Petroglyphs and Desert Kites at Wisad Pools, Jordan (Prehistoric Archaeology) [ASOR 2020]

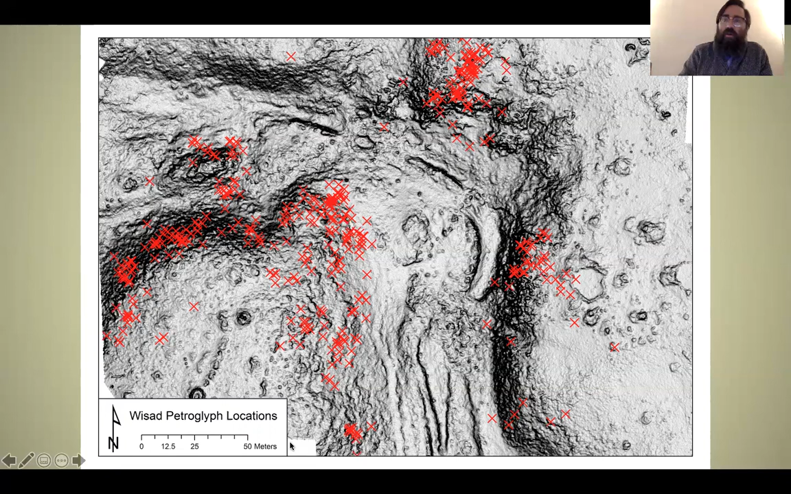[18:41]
the pools where people may have been congregated to watch the animals coming to access the rare natural resource represented by the pools themselves while also being able to look out into the distance. So if you're standing here on Neolithic Hill you can see down into the pool. You can also see a really far way to the south here and you can also almost certainly see at least one of the animal traps, the desert kites from here. So this location was likely a focal point for human and animal activities and interaction.